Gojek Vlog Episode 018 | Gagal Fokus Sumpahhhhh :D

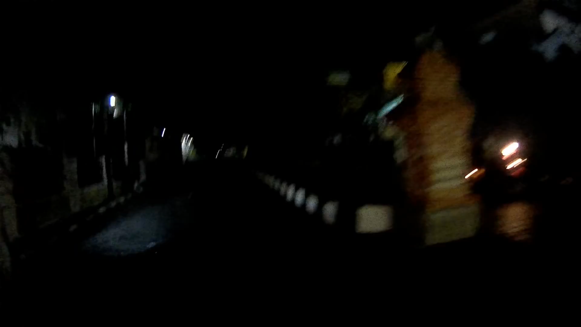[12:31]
nih udah mau nyampe. Aduh, perumahannya agak gelap gimana gitu ya, padahal udah ada lampu jalan tapi masih terlihat agak gelap gimana gitu.